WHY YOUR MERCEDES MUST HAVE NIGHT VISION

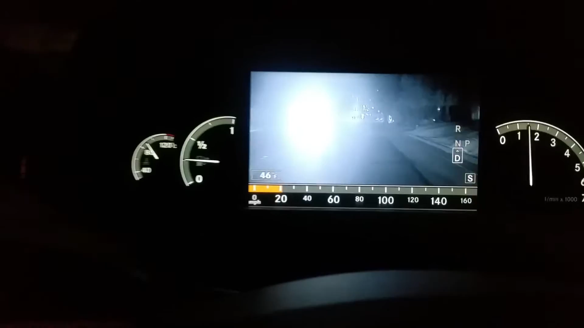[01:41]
feature that i like is that the gauge is down there to see how fast you're going and you can flip it back anytime you don't have to be stopped like right now we're we're driving so i can just flip it back up like that and the speed just goes
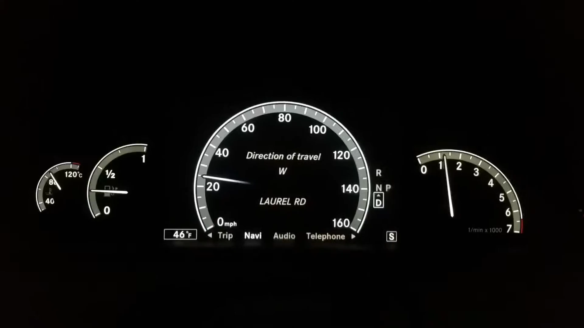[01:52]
automatically from there flip it right back up and you're back to the night vision that's it so that's like one of the best features
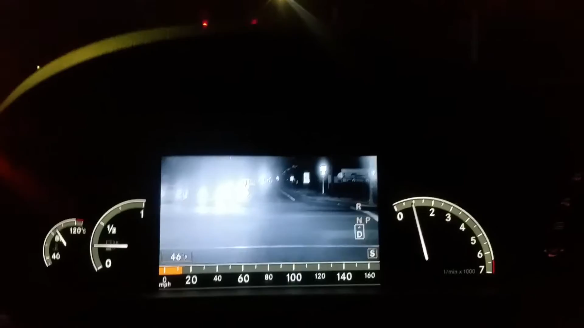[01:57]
they say you know with the night vision it can read up pretty far and you can see things pretty far ahead oh this car just feel like it's glass so smooth actually when i got this car from the dealership they
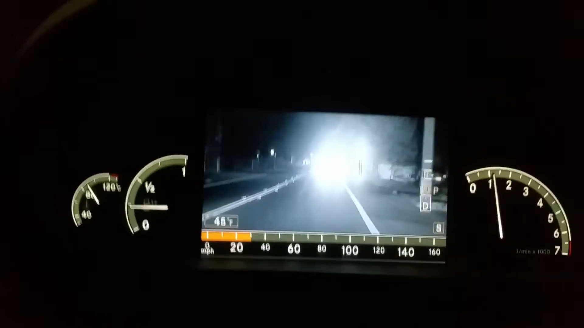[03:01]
80 and 100 mark just normally i'm trying to see if you guys can see tonight this is a real dark
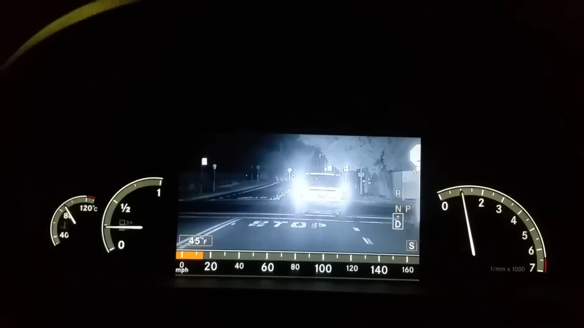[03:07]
area is no street lights as you can see but in person i mean you can see because the headlights but just the camera doesn't look like you know it's getting it that much so you can actually see the
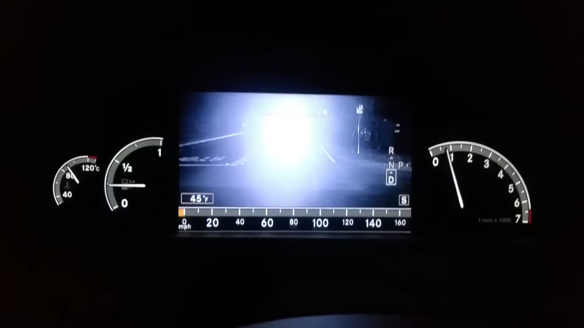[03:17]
speed limit from here and they actually say on the newer ones they're even better like they'll have
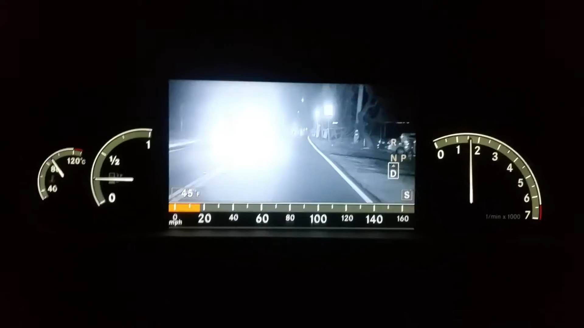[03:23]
if a person walk across the street the infrared beam will come on and you'll actually see an outline of the person
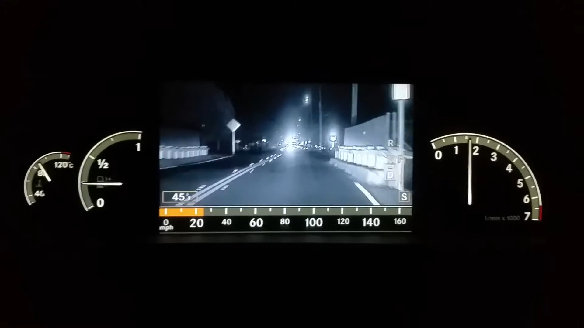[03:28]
like walking across the street and then the new s coupe is even better like if you're going you can go look up some videos i'm not lying like if you go in the car will break itself it won't hit the person they have videos on there the new ones are just like way past technology but